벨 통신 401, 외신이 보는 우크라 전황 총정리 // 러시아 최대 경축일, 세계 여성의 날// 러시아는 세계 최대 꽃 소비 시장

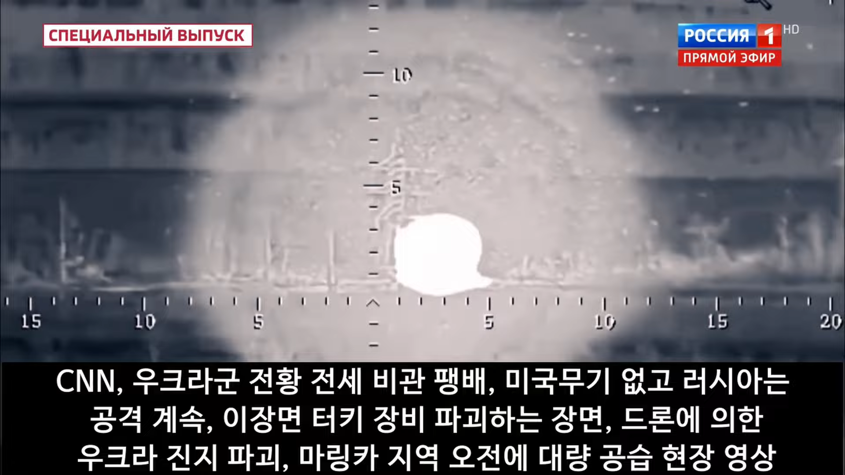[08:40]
터키 장비가 러시아 드론에 의해 파괴되는 장면과 드론 폭격기에 의한 우크라이나 진지 파괴 등을 보여주고 있습니다 마린카